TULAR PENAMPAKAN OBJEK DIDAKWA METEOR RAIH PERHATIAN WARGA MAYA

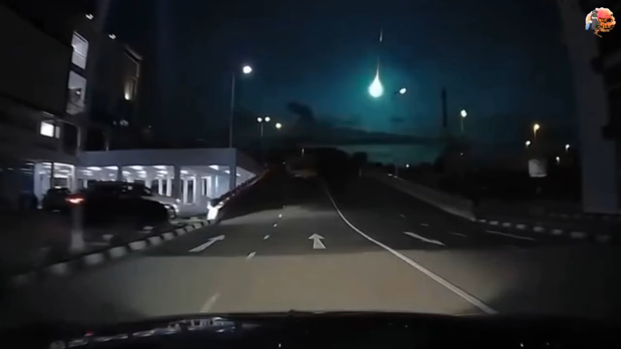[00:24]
Menerusi satu rakaman kamera papan pemuka dashcam milik seorang pemandu, ia memaparkan cahaya berwarna hijau biru itu menerangi ruang langit sebelum hilang. Sewaktu kejadian,
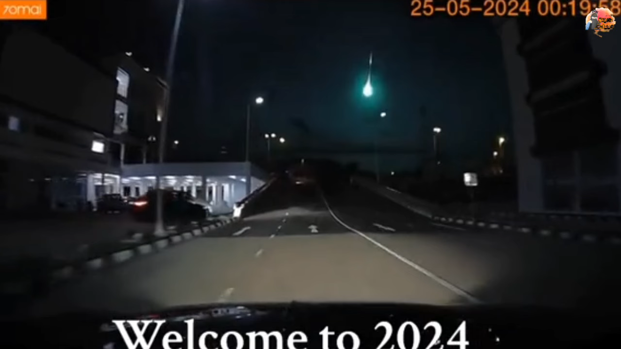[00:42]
pemilik dashcam tersebut dipercayai sedang memandu di jalan raya menuju arah Sunway Sungai Tilong. Penampakan objek tersebut bersaiz agak besar dan bercahaya berwarna biru kehijauan sehingga langit yang gelap itu menjadi terang buat seketika. Susulan itu, klip berkenaan mendapat perhatian di media sosial
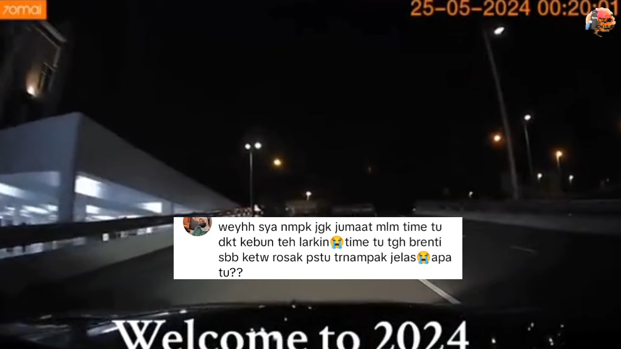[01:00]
kerana ia menimbulkan pelbagai persoalan termasuk segelintir masyarakat mendakwa mereka juga melihat objek berkenaan pada hari yang sama.